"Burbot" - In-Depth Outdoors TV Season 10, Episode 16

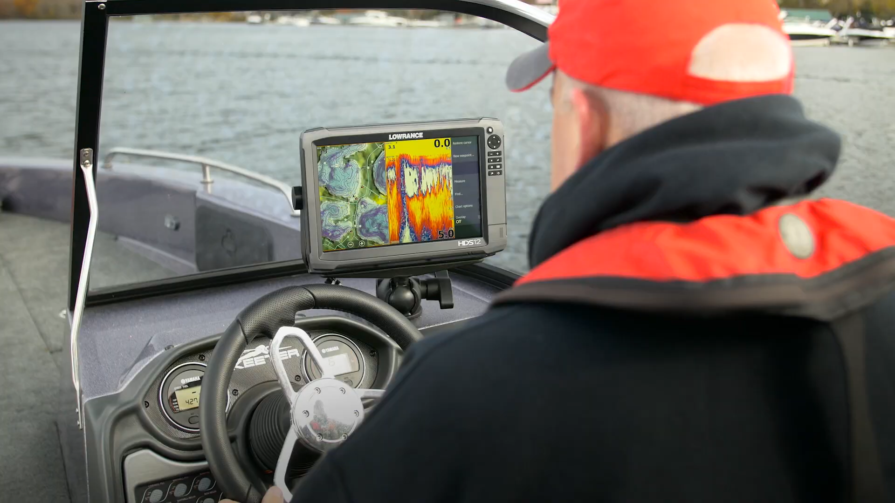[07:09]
Lowrance HDS 12 Gen 3 touch at the dash.
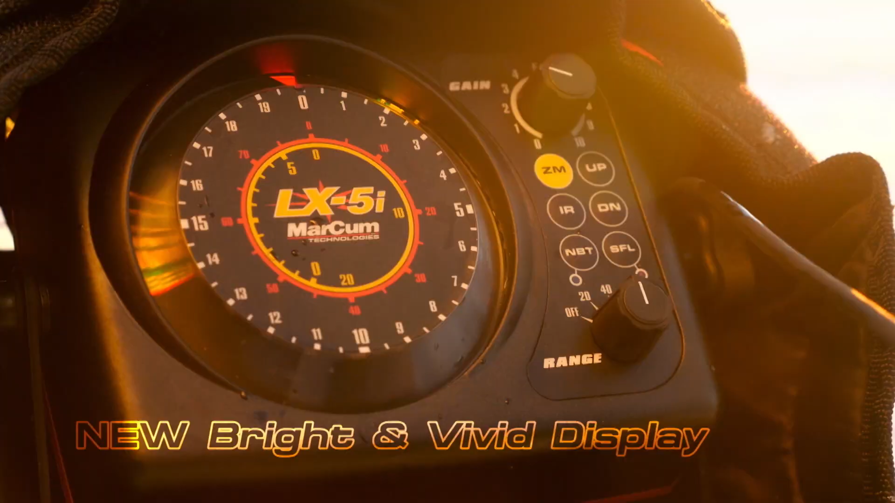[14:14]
Every model in our new i-Series line combines a bright and vivid
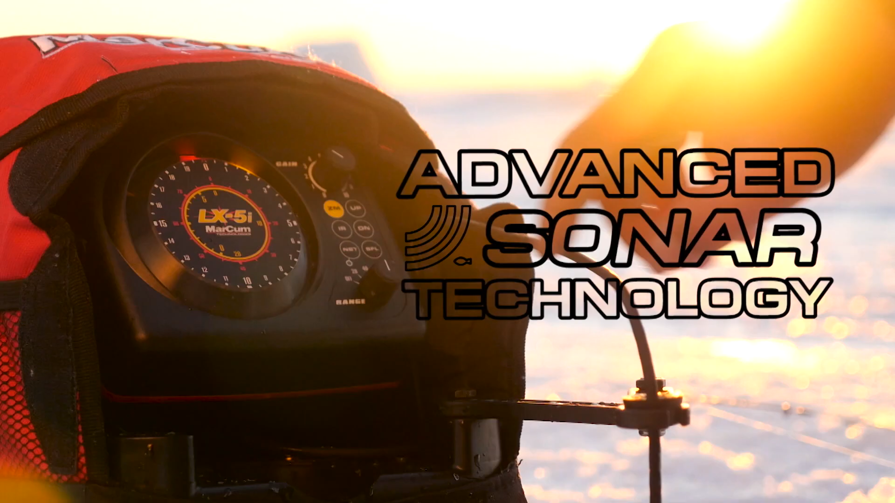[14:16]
display with Markham's advanced sonar technology to